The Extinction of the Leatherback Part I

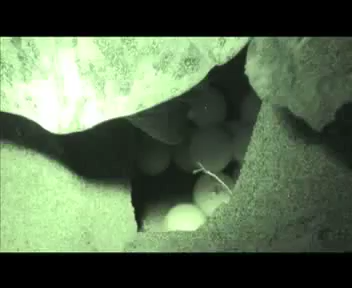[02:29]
While on the beach, we did see a green sea turtle deliver eggs. The delivery process takes about 45 minutes to 2 hours.
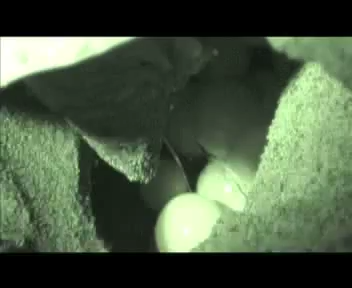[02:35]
This is an exhausting job for a mom. She will re-enter the water and return next year.